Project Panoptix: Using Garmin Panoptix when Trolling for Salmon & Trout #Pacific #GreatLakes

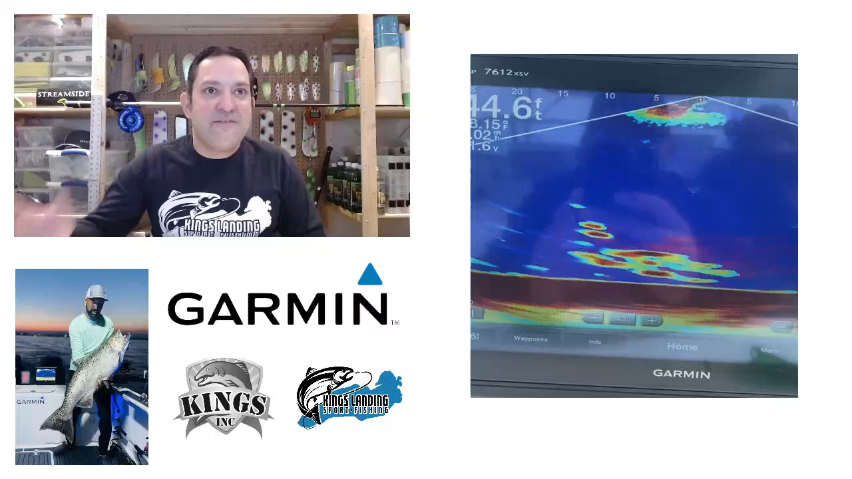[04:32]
You know if I flip over to uh you know call it my next page here I've actually got a video here and this is a video from a friend of mine it's from Jason Neglia who he's he's actually uh pro staff with team Garmin he's from uh you know the tournament team Kings Inc and uh you know Jason's been running Panoptix for a number of years both in the standard configuration and in what I've coined the flipped configuration but what you can see here in this video is you can actually see um how the fish move so you can see the fish moving into into moving into Jason's spread um and